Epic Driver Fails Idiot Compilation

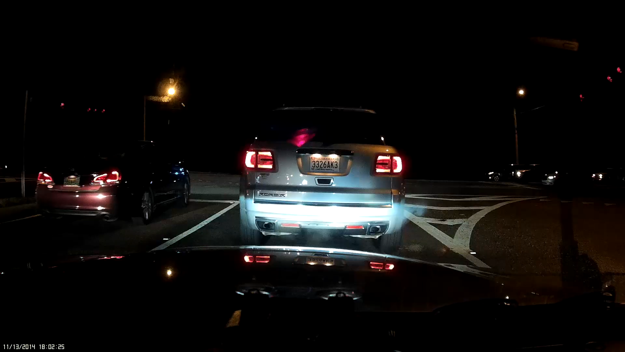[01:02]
My shower... It's like... I can't use... Like... Period... That was really dumb for that SUV to do that... Yep... Um... I can't use... Let's see how fast it's going... Stay in your lane though... Stay in your fucking lane... Get in your fucking lane... Jesus...
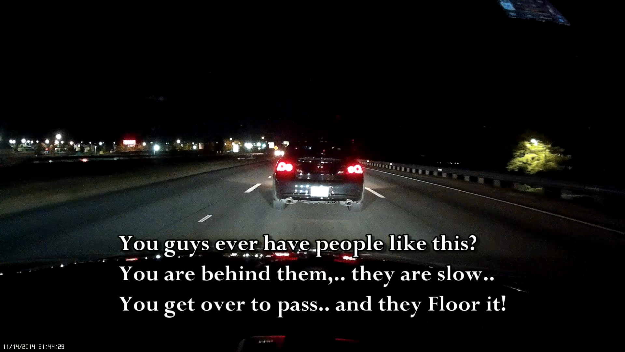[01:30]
Jesus... Now he speeds up... Come on... Come on... What's this... Genius doing here... Get over... Get over... What's your turn... Let's see if the genius is turning...
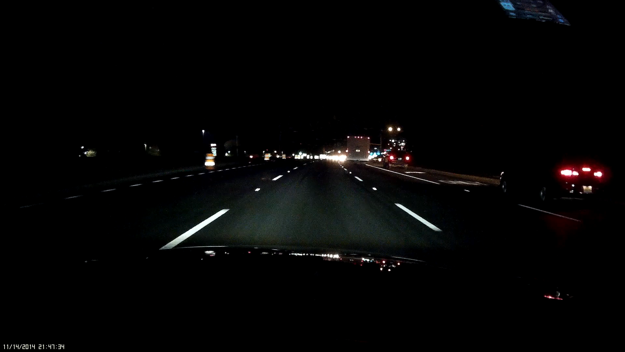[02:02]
Let's see if the genius is turning... Good job... Good job... Just blinding the heli guy... Heh...
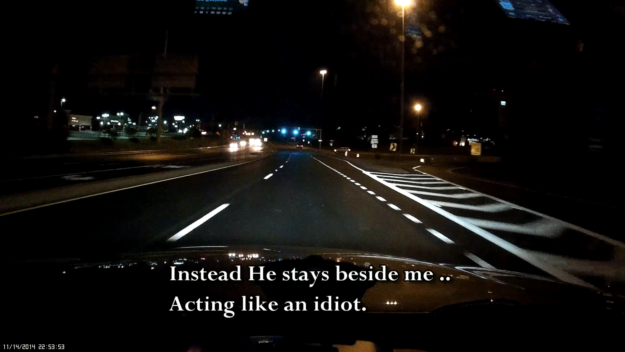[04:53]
I'm not going to waste my gas on you buddy. Watch, red or red light.
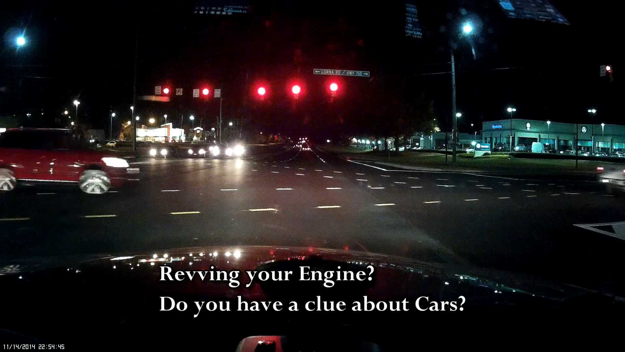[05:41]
Listen to his damn engine, he's revving his engine. I'll let him come off the line if he does it.
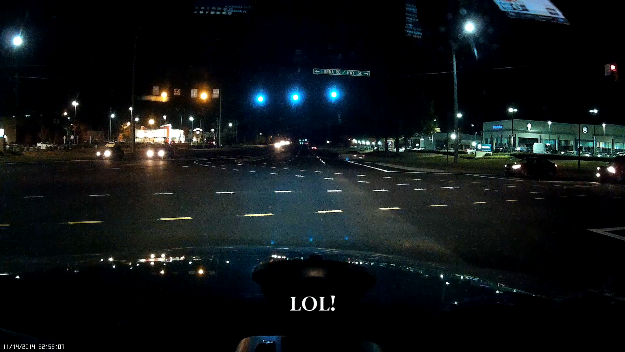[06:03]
Look at him.
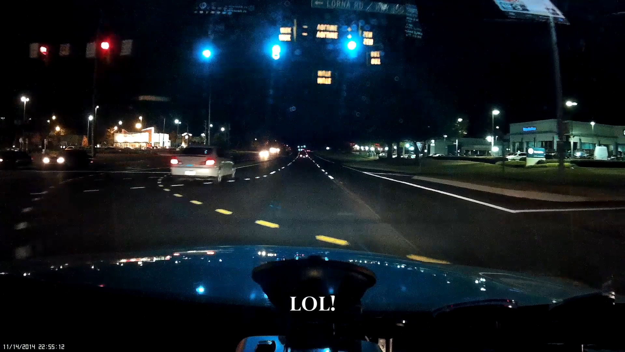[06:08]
Now he's doing the U-turn, like a moron. Oh, if there was a cop around, he'd be so screwed.